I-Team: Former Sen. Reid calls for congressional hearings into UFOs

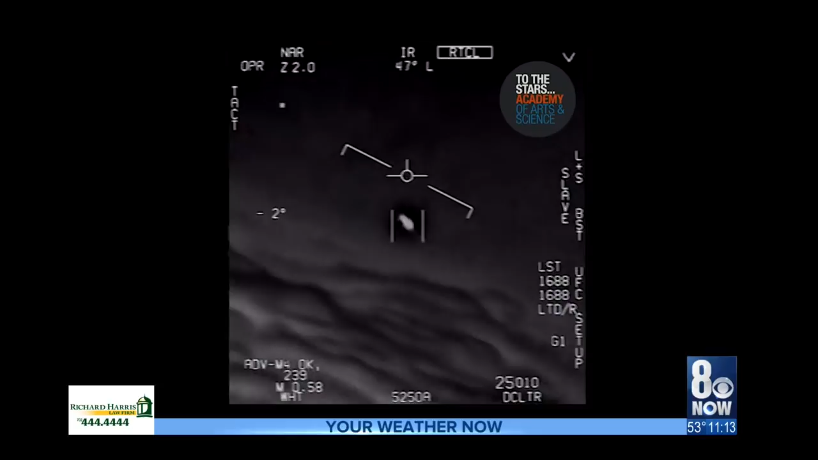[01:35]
Dramatic military episodes involving highly advanced but unknown intruders,
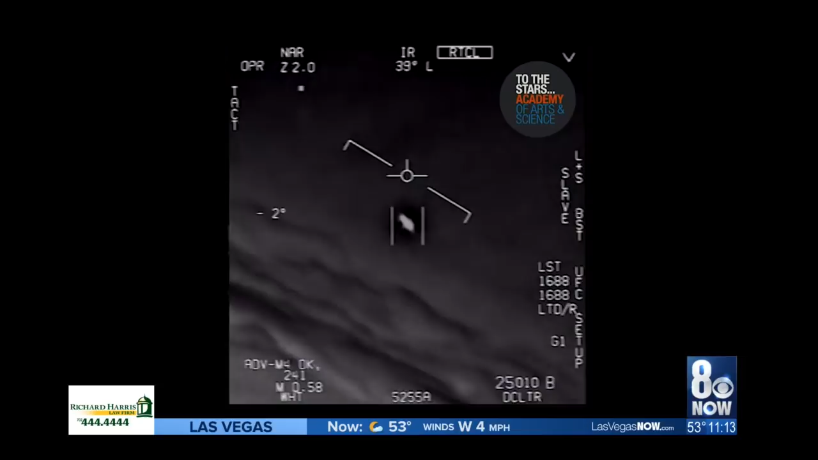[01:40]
such as a fleet of so-called gimbal craft in 2015,
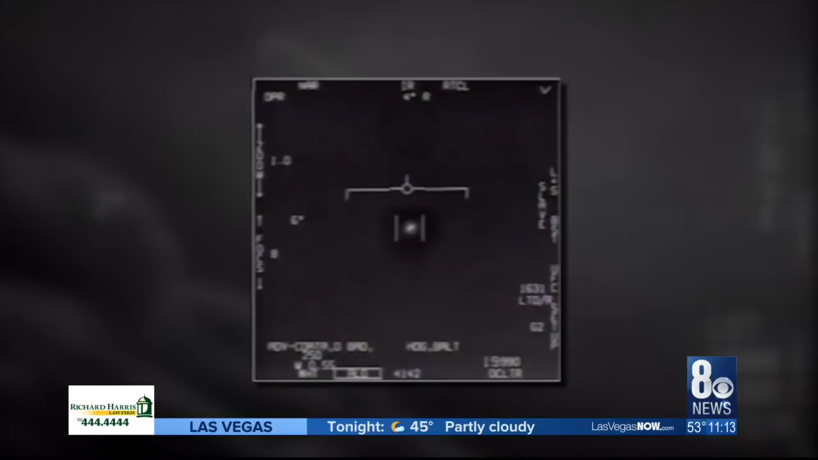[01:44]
or the 2004 incursions by large tic-tacs, more than justify an ongoing study, Reid says.
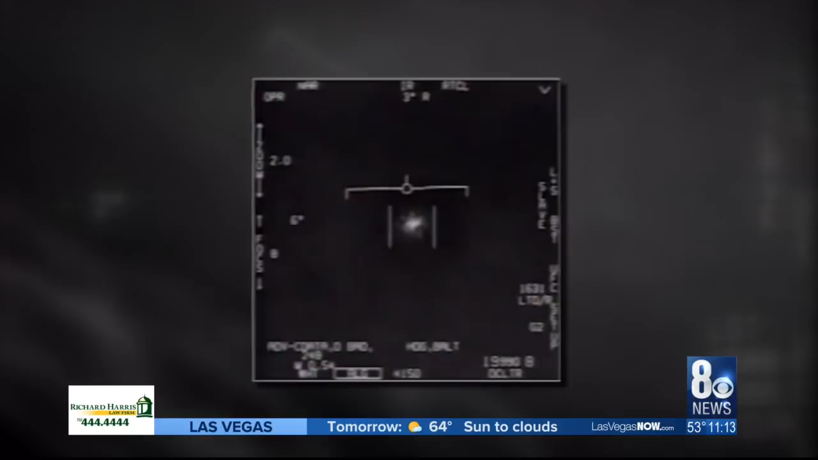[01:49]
And as I said, it's a worldwide phenomenon, not just here in the United States.